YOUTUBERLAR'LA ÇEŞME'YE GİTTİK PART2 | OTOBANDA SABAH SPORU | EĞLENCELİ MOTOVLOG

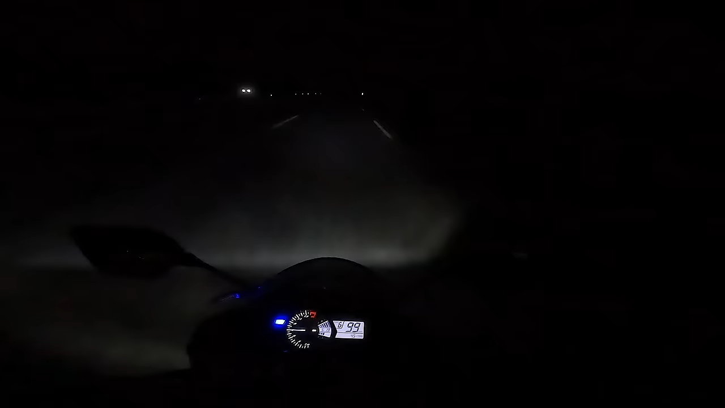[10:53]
Ne kadar da karanlık bir yol. Yalnız kaldığım için korktum bu arada. Konuşabilmek için açtım. Abi herkes arkada. Ya bak ışıkları bile görünmüyor. Bakayım. Oha lan. Ananı avradını çok korkunç. Abi! Oğlum bak şu an aşırı aşırı panikledim ve tırstım. Hiçbir şey yok lan yolda. Ne oluyor orada? Bir ışık yanıp sönüyor. Ha araç dörtlüsüymüş. Abi tam köprü altında olur mu ya? Allah aşkına bu ne korkunç.